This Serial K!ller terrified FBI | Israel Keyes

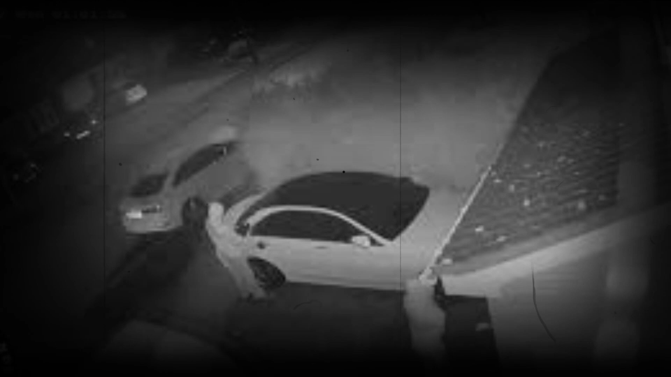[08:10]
गारी को देखा एक hotel की parking lot में उसने बाहर wait किया और देखा around 30 साल का एक आदमी hotel से बाहर आया और गारी में बैठा पेट्रलman ने उसकी car को follow करना शुरू